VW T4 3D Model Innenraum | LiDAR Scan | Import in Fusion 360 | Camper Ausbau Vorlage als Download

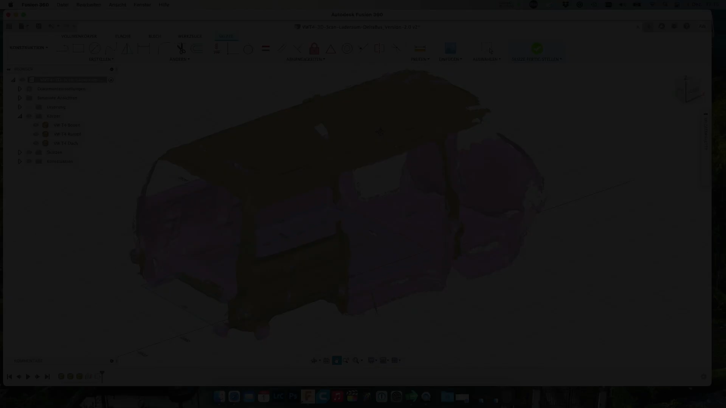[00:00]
servus zusammen in diesem video machen wir etwas mehr am pc beziehungsweise in diesem fall am mac wir werden die 3d daten von meinen t4 also ich habe ihn mit einem leider scanner von innen gescannt um so zum beispiel den ausbau perfekt zu machen das heißt ich möchte ganz genau schränke positionieren ich möchte die schränke auch so einbauen dass ich sie einfach wieder ausbauen kann er soll halten plug and play camper werden
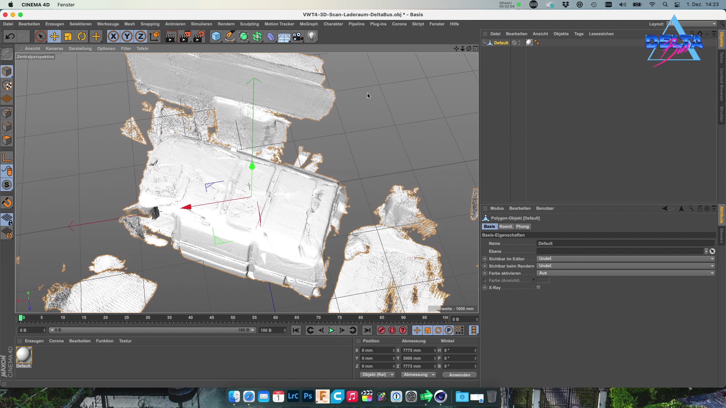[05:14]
geht und ihr die störungen einfach entfernen könnt würde ich euch raten den bus vernünftig auszurichten das heißt ich drehe mir denn jetzt hier
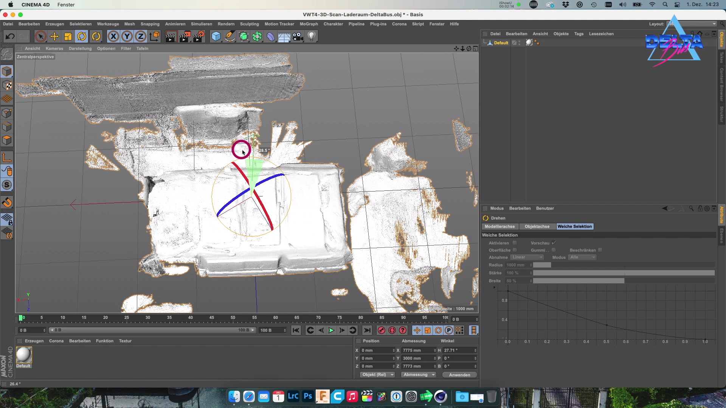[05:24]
ungefähr jetzt mal pi mal daumen in die mittelachse und da schauen wir noch mal klaus
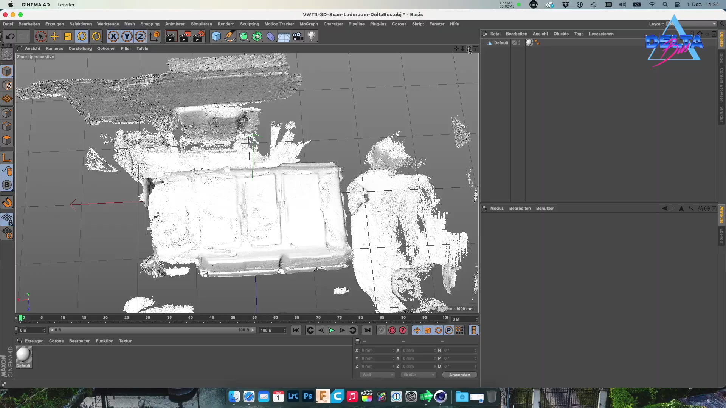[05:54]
also dass wir jetzt die ausrichtung in den normalen normalen x y und z achsen mittig
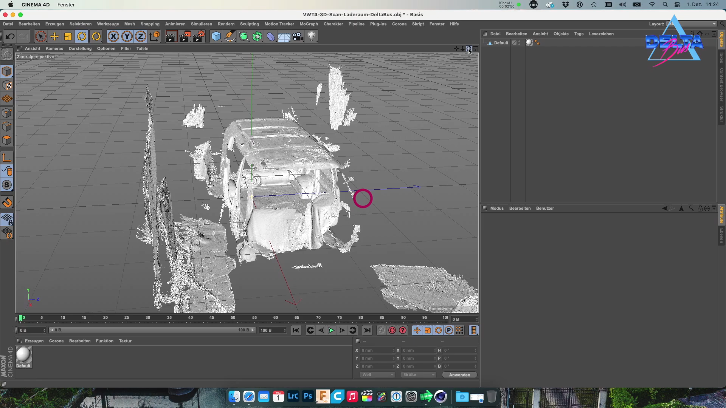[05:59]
ist er immer noch nicht das heißt wir könnten das ist aber jetzt alles schätzung was ich jetzt hier mache wenn es um die ausrichtung im raum geht im nachhinein später wenn er dann sauber ist kann man ihn wirklich noch mal im raum
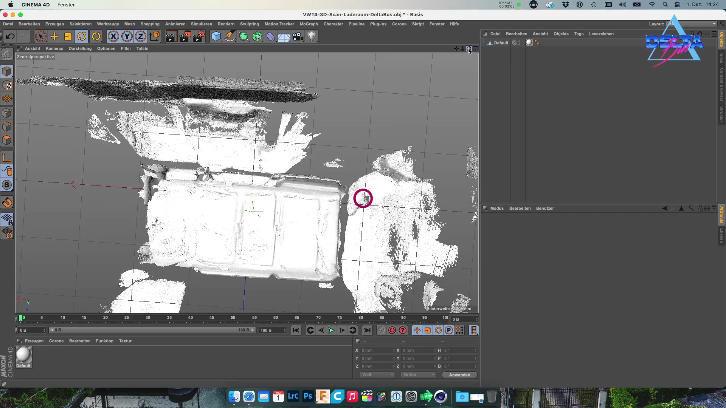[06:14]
mittig positionieren aber jetzt für diese darstellung ist es jetzt nicht nötig
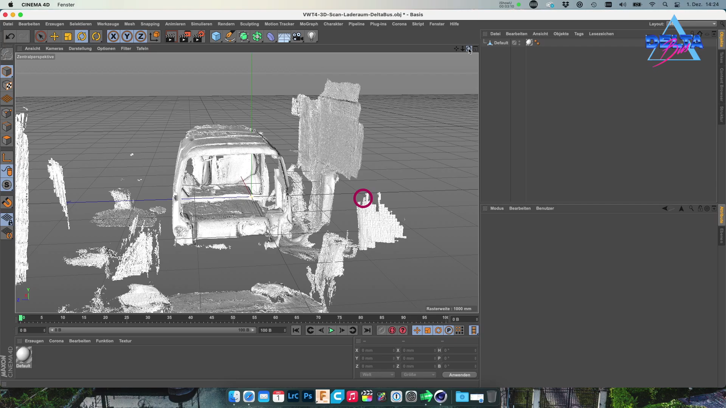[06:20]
wir entfernen jetzt erstmal die wände das heißt ich so mit zwar ein bisschen heraus so um die störungen beziehungsweise die uninteressanten sachen zu entfernen mache ich das eigentlich immer so dass ich mir
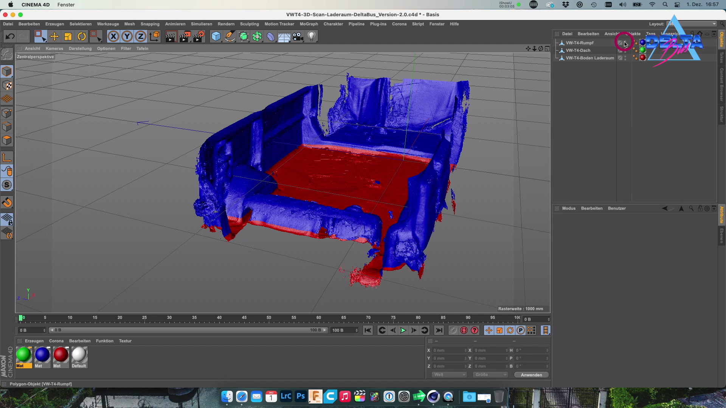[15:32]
Und dann habt ihr auch nochmal separat das Dach.
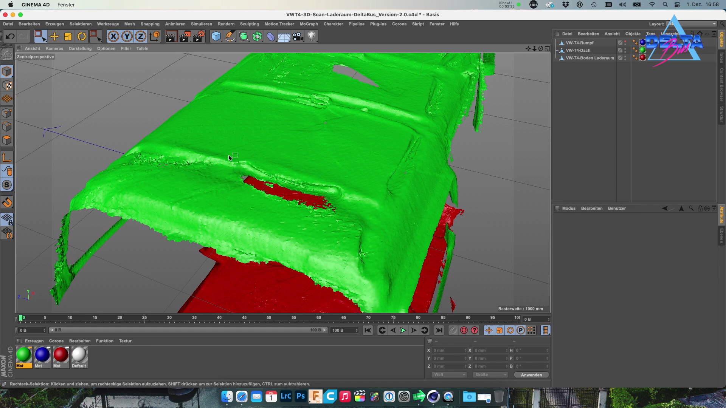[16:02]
Und scheinbar brachte das nochmal ein bisschen den Scanner durcheinander. Die sind in so einen komischen Schlauch eingelegt, in so einen Schaumstoffschlauch, damit sie halt nicht klappern, wenn man fährt.
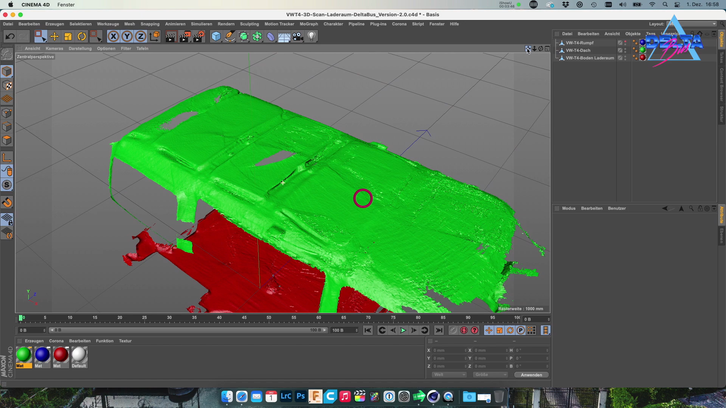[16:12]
Und das hat scheinbar dazu geführt,
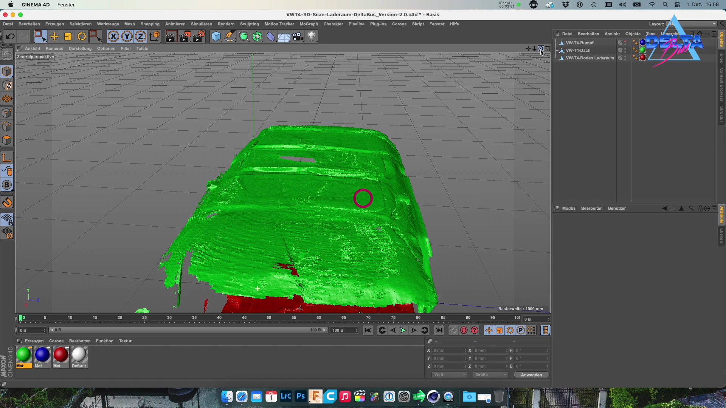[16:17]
dass es Probleme beim Scannen hier gab, beziehungsweise es entstanden Schatten, die geworfen wurden.
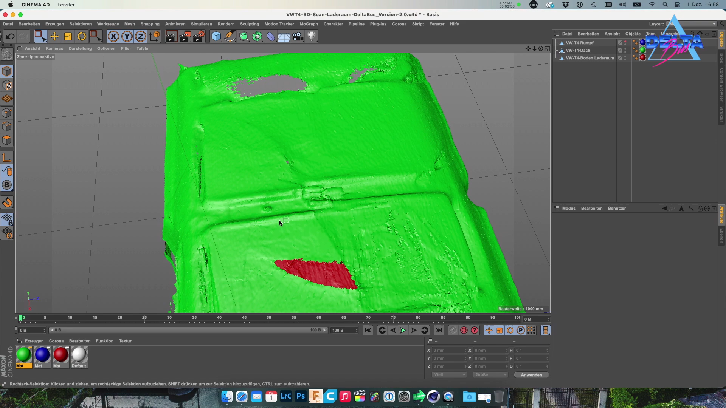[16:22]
Und dann wurde das an der Stelle nicht gescannt. Na, mal schauen. Vielleicht scanne ich das Ding ja sowieso nochmal.
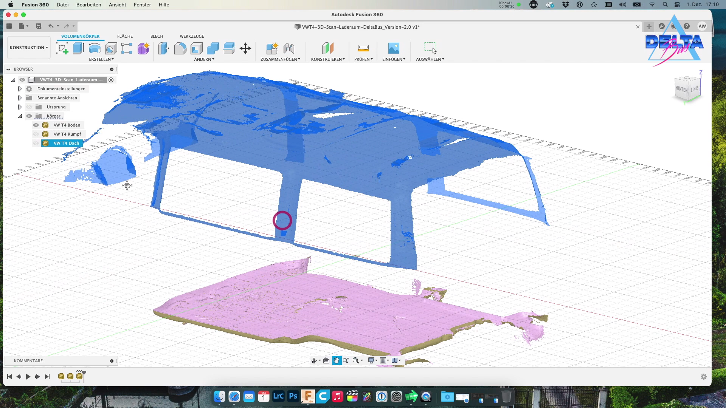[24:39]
Die Idee war ja, wie gesagt, die einzelnen Objekte da zu haben und dann entsprechend auch die Zeichnungen anzufertigen. Und ich glaube, das ist ziemlich, ziemlich, ziemlich gut gelungen mit diesem Objekt. Und jetzt wäre natürlich auch die Frage, passt das?
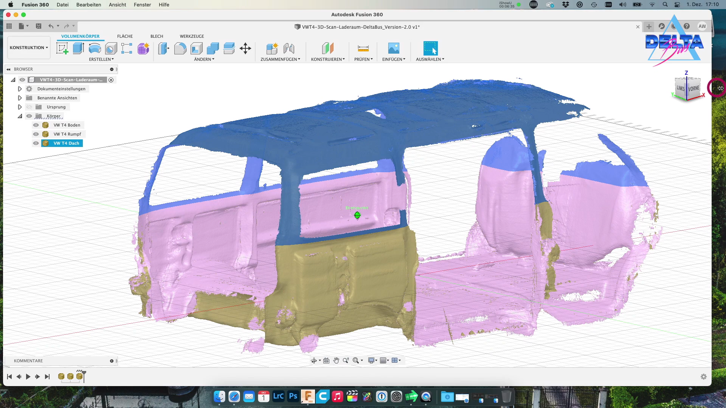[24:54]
Also kann man damit wirklich was machen?
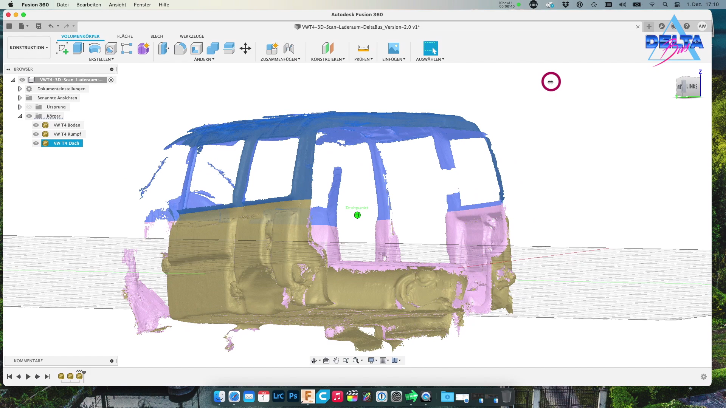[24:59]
Und wir können es ja noch mal kurz austesten. Moment, ich speichere das Objekt mal.
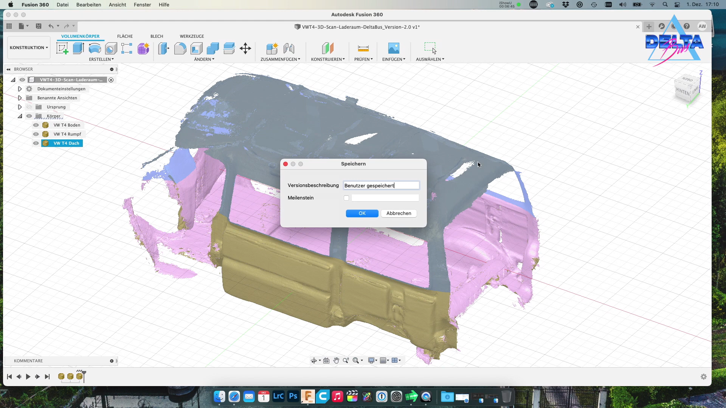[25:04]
Einmal bei mir. Nicht, dass uns das jetzt verloren geht hier. Und ich glaube, wir könnten höchstens nur die Farben noch mal festlegen, dass man sich ein bisschen besser orientieren kann.
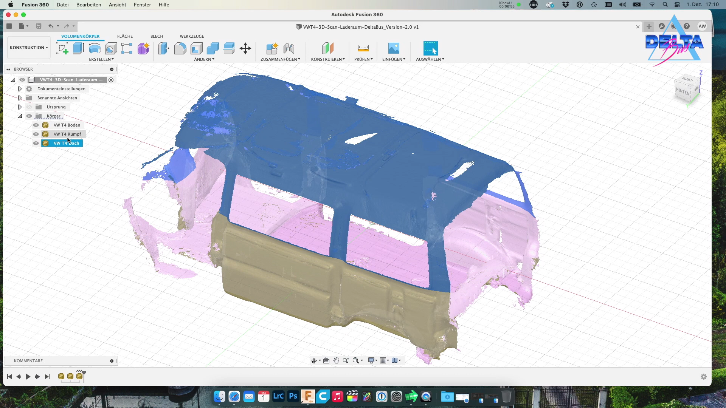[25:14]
Aber im Endeffekt lasse ich jetzt mal nur noch den Boden so zu sehen in der Ansicht.
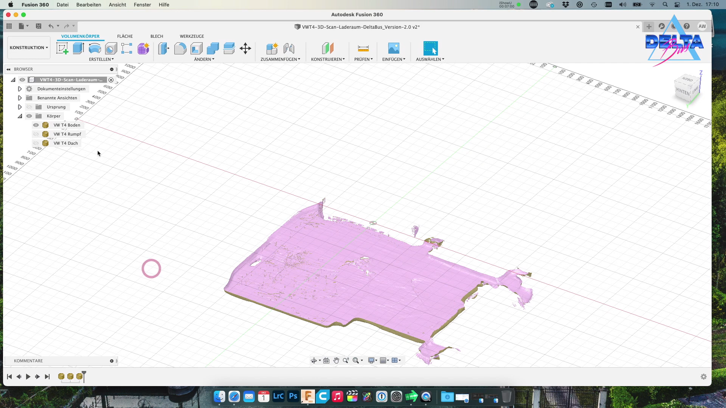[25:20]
und kann mir jetzt in Fusion eine
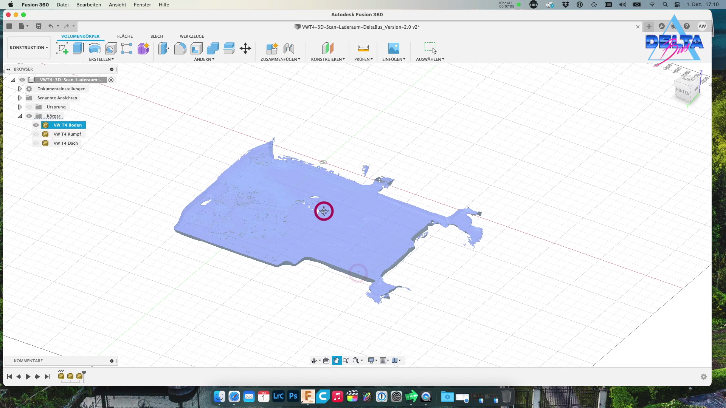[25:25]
sogenannte Konstruktionsebene setzen. Und die gibt es sozusagen hier. Und die probiere ich jetzt wirklich da zu platzieren, wo der Boden ist, dass wir oder ihr im Endeffekt das noch besser ausbauen könnt.